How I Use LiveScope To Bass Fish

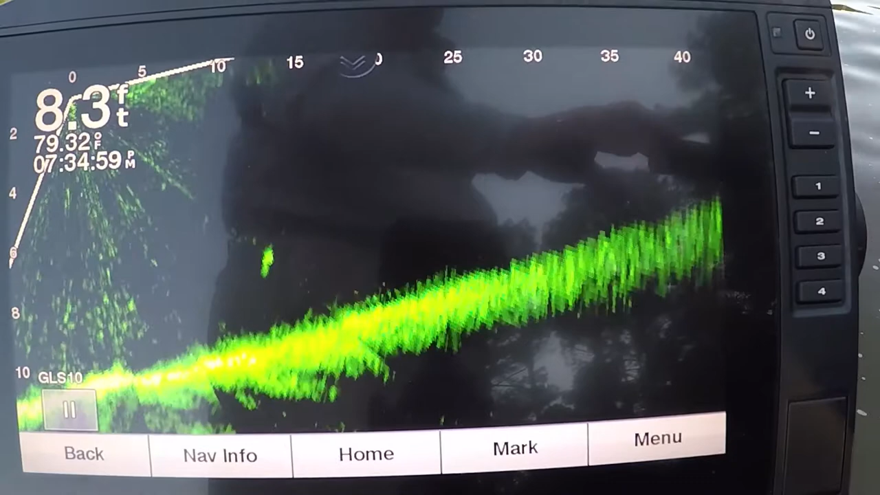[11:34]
On screen: depth 8.3 ft, water 79.32°F
I lost him. If the bottom contours the stuff with the lake, it ain't hard to lose him. Little school of shad.
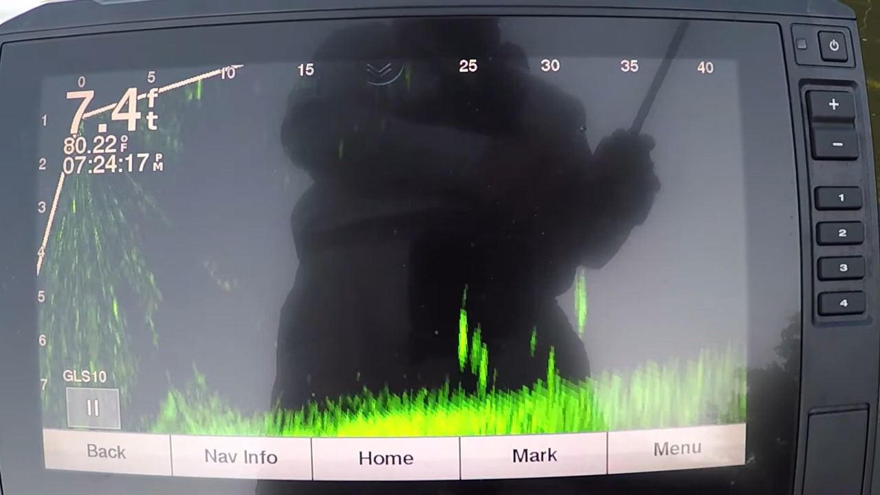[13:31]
On screen: depth 7.4 ft
There's my bait right there. See it when it's rows up at my bait? They're bass. I think they are. I'm going by the way they act, guys.
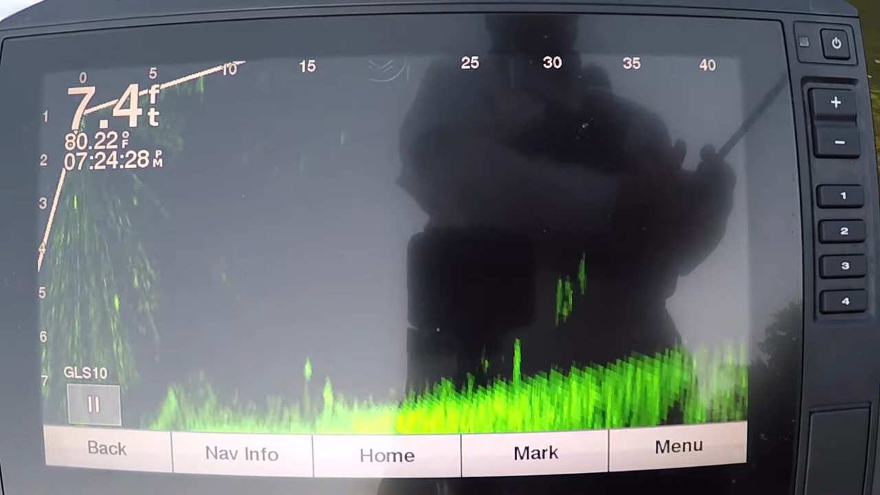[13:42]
On screen: depth 7.4 ft, water 80.22°F
I'm going by the... I'm going by the... I call it body language, but the way they swim, the behavior. I thought it was white perch, but the one act like a bass.
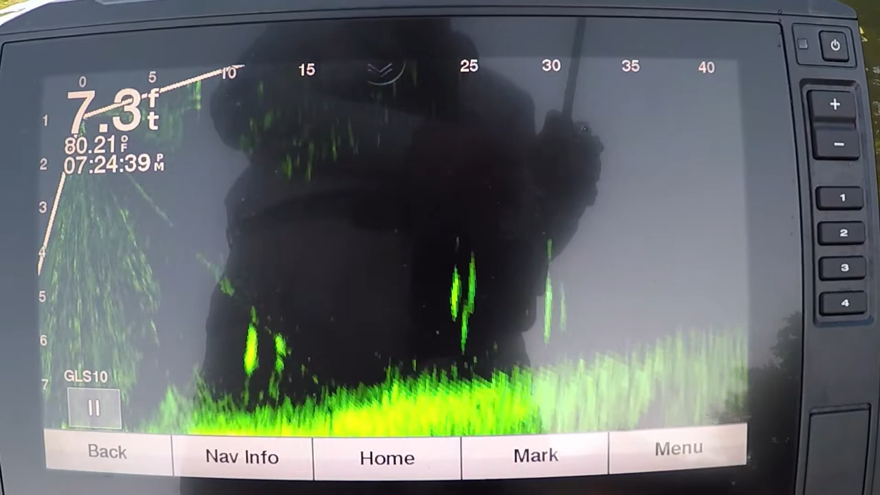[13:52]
On screen: depth 7.3 ft, water 80.21°F
There's two right close to a spot.
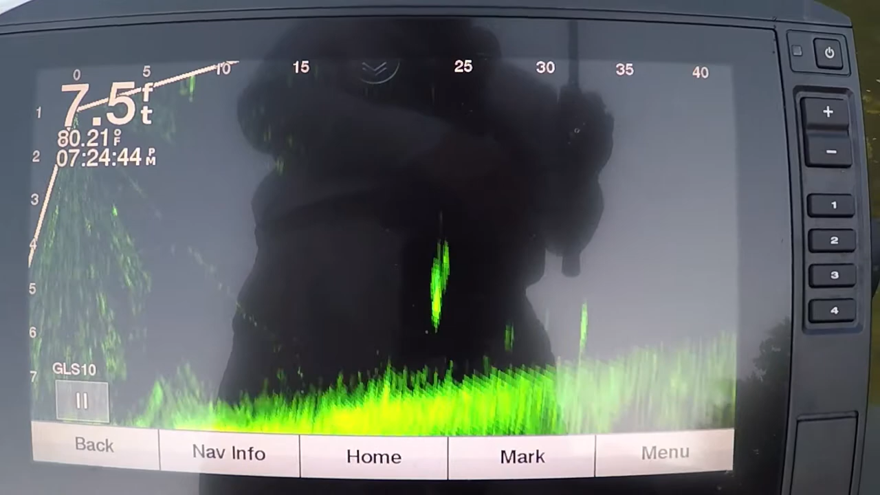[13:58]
On screen: depth 7.5 ft, water 80.21°F
When white perch swim close to the bottom, they're like going on a hobby horse.
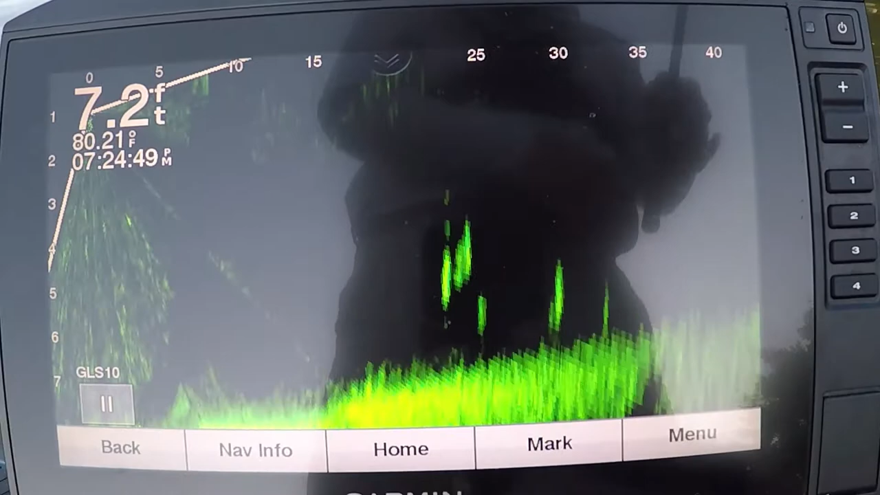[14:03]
On screen: depth 7.2 ft, water 80.21°F
Those are hanging off of steel. They're not covering a lot of ground.
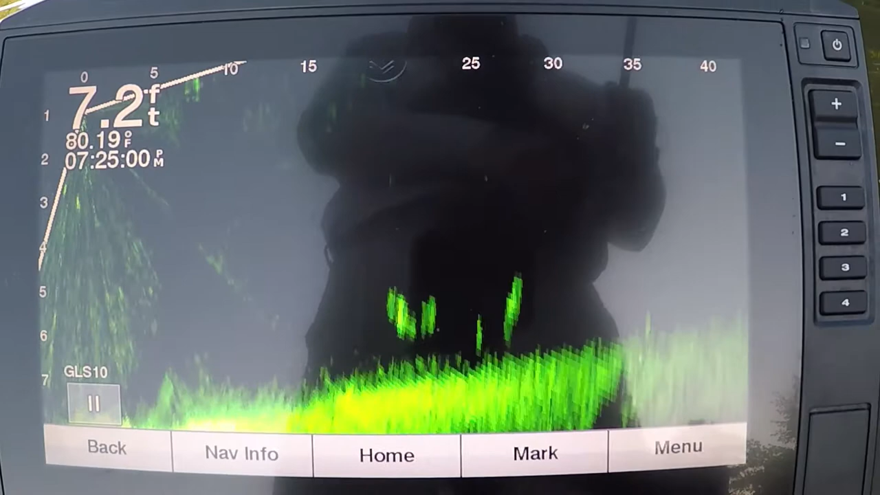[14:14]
On screen: depth 7.2 ft, water 80.19°F
They're not paying attention to my bait. I think my bait just came through them. Let's try it again. One more time.
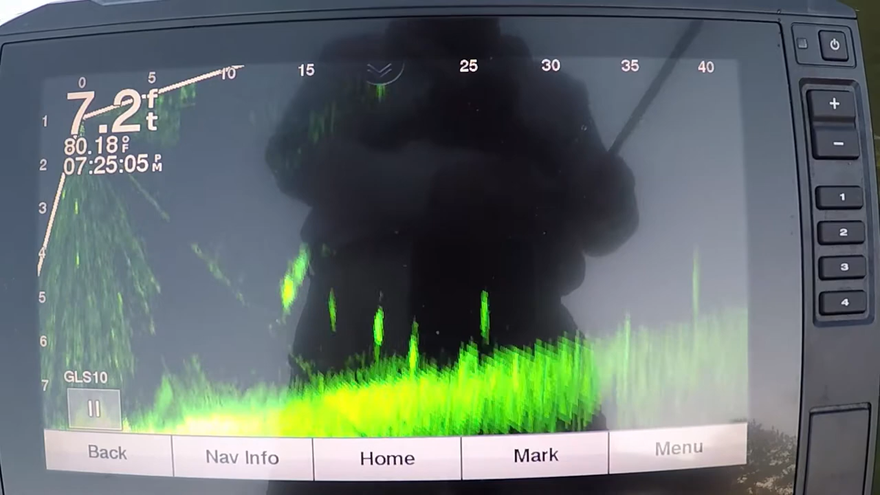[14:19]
On screen: depth 7.2 ft, water 80.18°F
See them falling when I reeled it in? One more time. There it comes.
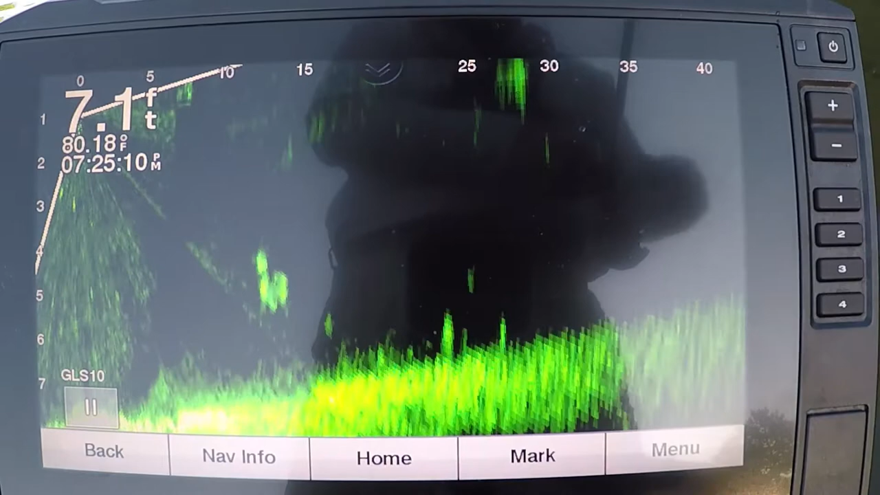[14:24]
On screen: depth 7.1 ft, water 80.18°F
Right down amongst them there. That looks like a white perch right there.
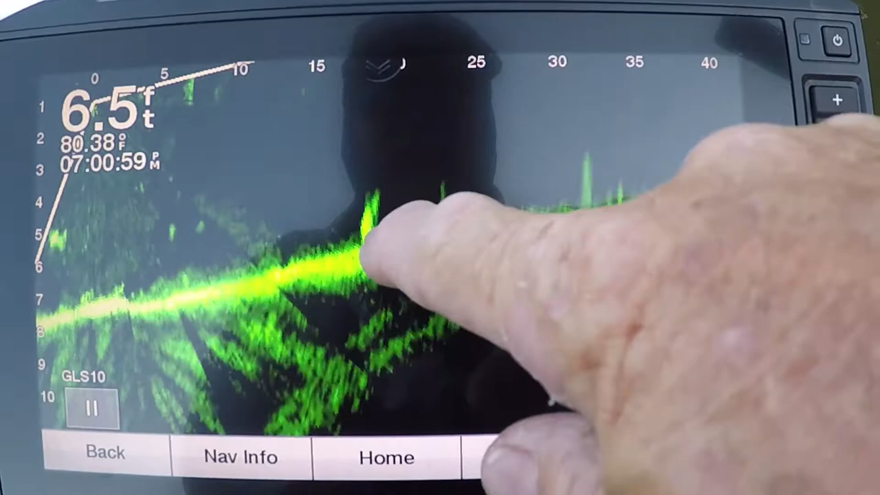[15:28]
On screen: depth 6.5 ft, water 80.38°F
See that? Now, do I know they're all bass? No. I'm going by the, see how this one's holding off the bottom swimming?
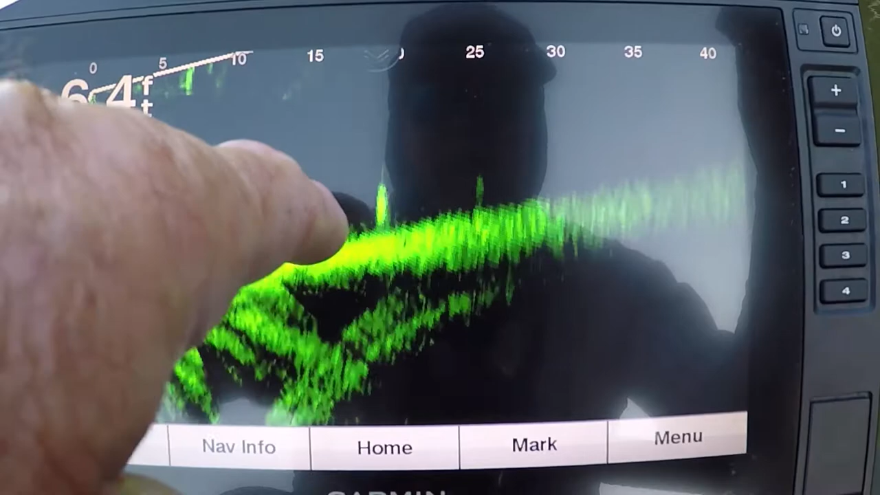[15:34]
That's, that's what I consider a bass. That was a bass. I go by the way they hold it. That's a bass. That's a pretty decent fish right there. See his tail moving? You can even see his tail moving. Watch.
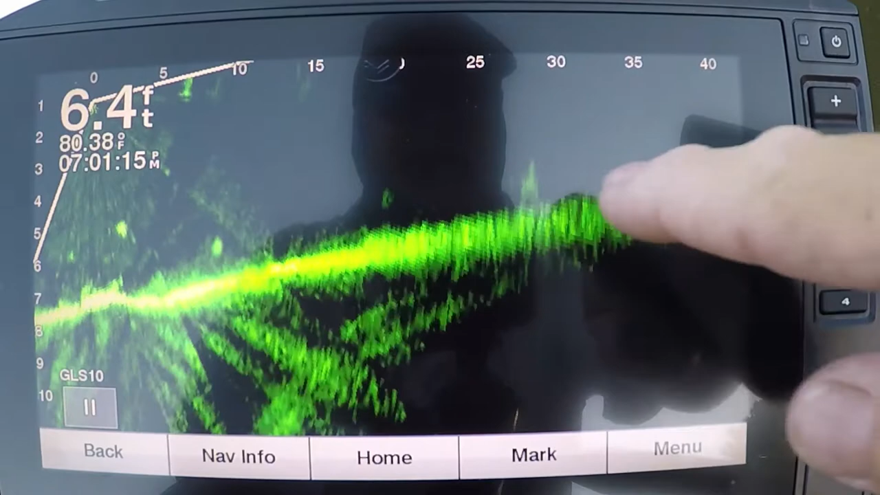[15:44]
On screen: depth 6.4 ft, water 80.38°F
See? Yeah. That's a very nice fish. Okay. These marks, I don't know that far off, but I cast at them. Those two are bass. Some of them are, some of them are, some perch. I don't know what that does. Those are perch. Those are probably some perch. And a white perch.
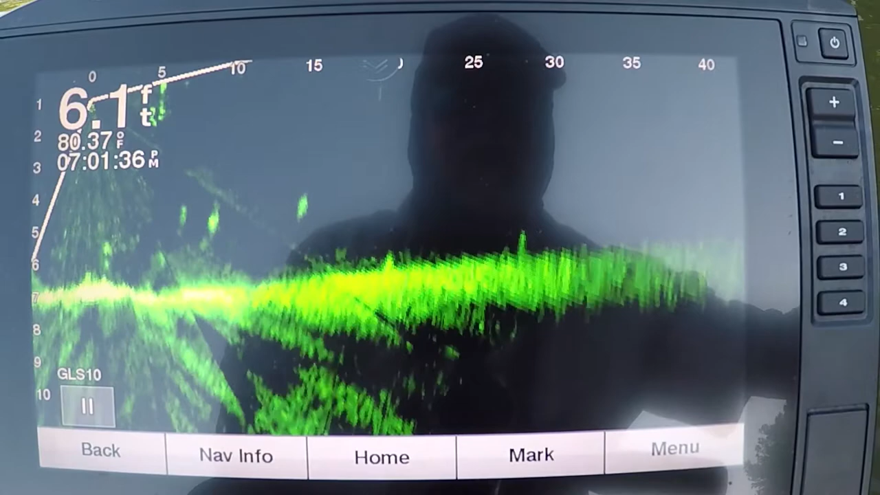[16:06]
On screen: depth 6.1 ft, water 80.37°F
Alright. That's why the bass are up in this little area. When you got some perch, and white perch,
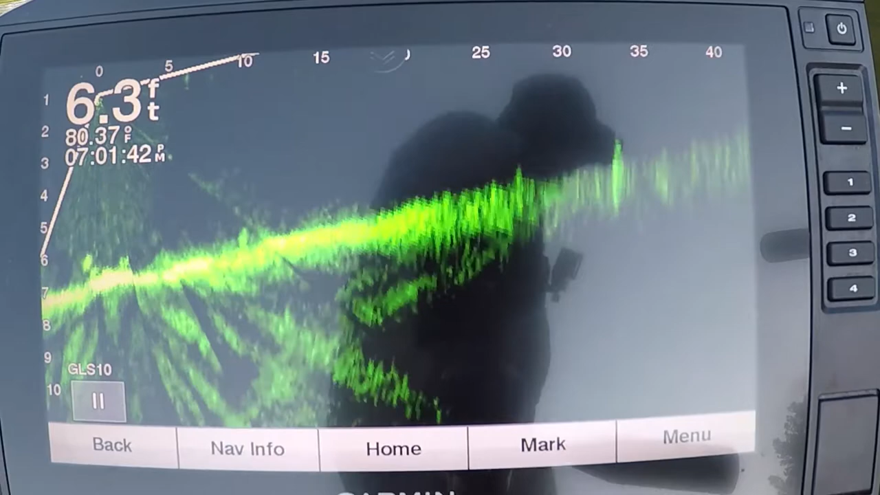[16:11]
On screen: depth 6.3 ft, water 80.37°F
and different fish, I don't see some shad, using a flat like this. I'm up on a flat, off the channel. Bass is going to cruise it in the evenings. Because, but hey, they're going to eat there.
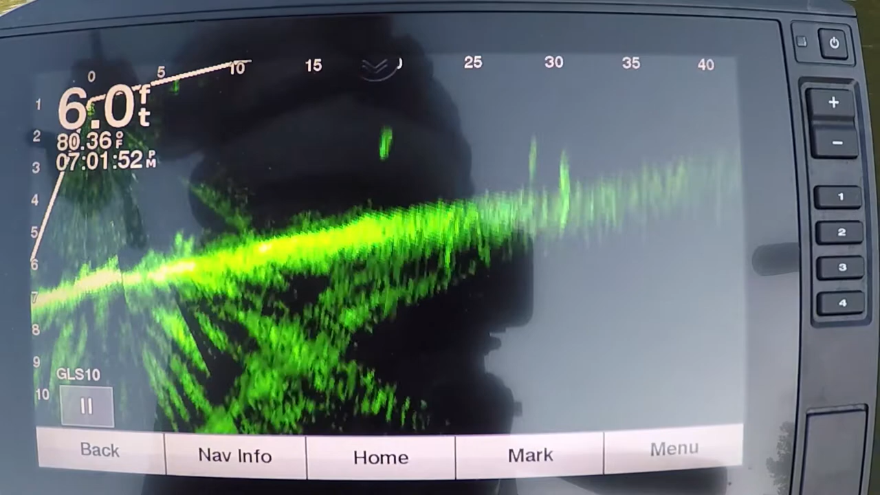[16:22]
On screen: depth 6.0 ft, water 80.36°F
Now I'm using, that bass came on a, alright, I'm going to throw at those right there. Let's do it. On those right there. Try to get y'all live action here.
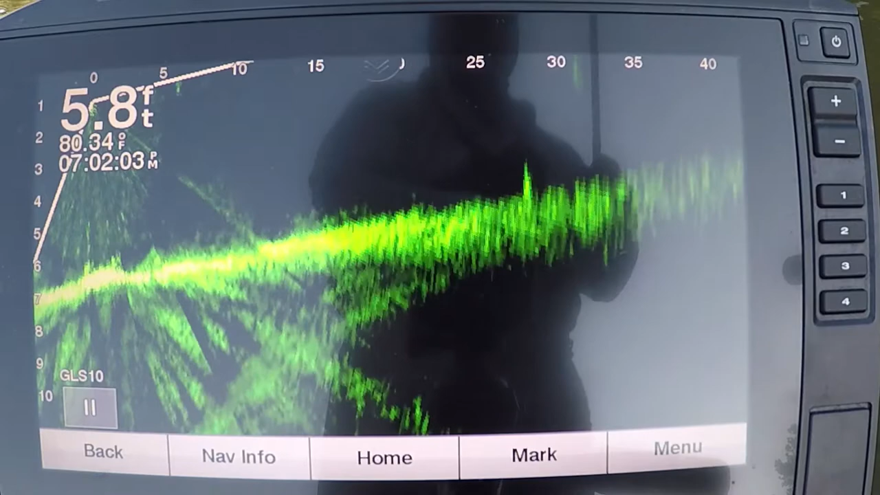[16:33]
On screen: depth 5.8 ft, water 80.34°F
See that mark right there? On the bottom? At 25 feet. I don't know where my bait is. I don't see it. I was hoping I was close. See there's another fish coming out at 35 feet. See how the bottom's moving right there? That's a fish. You couldn't see that the boat's moving. I'm being still right now. If the boat's kicking along with the trolling, you're not going to see that. If they're on, like right there you go.
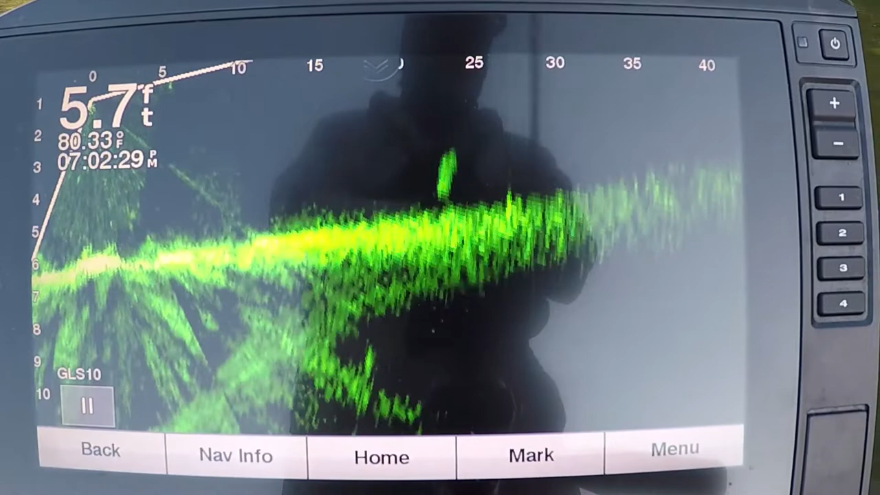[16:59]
On screen: depth 5.7 ft, water 80.33°F
If they're on the bottom, they're hard to see. That's what, that's the point I've been trying to share with people. And you'll never see your bait while you're moving. I mean, see he's gone. He's done went on across the bottom. Of course the bottom of the lake's uneven.